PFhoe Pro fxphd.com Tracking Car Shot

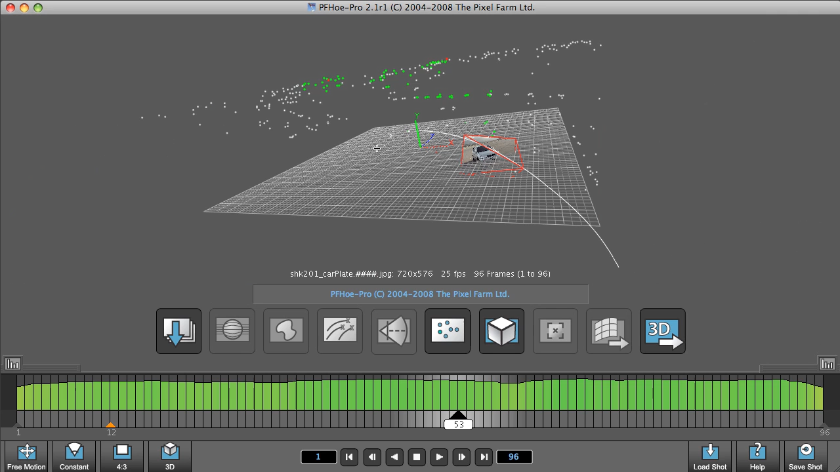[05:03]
Using left mouse button, we can rotate.
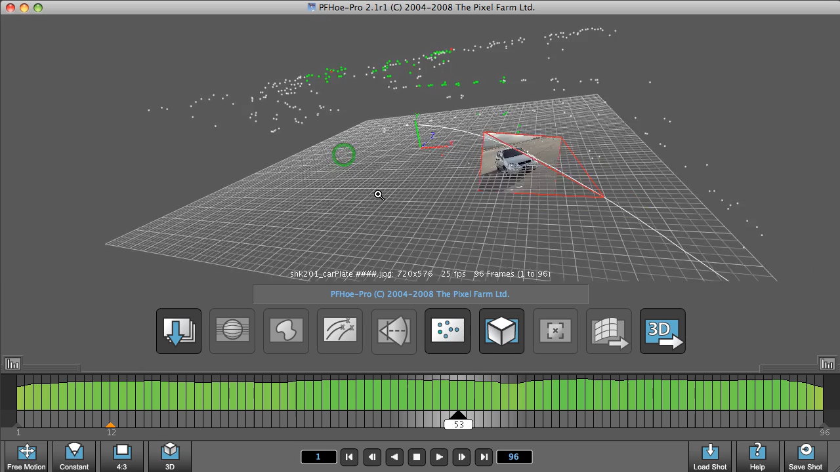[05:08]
Using the alt and left mouse button and moving the mouse, we can zoom. And using left mouse button and shift, we can actually translate across our point cloud.
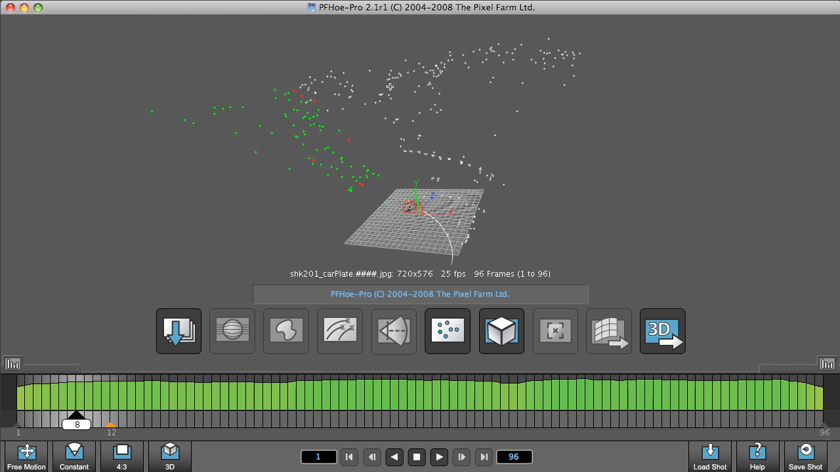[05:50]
I'll play this through and then you can see as we go through different areas go from white to green to red. When they're green or red, they can be deleted in the 2D view. When they're white, they're fixed.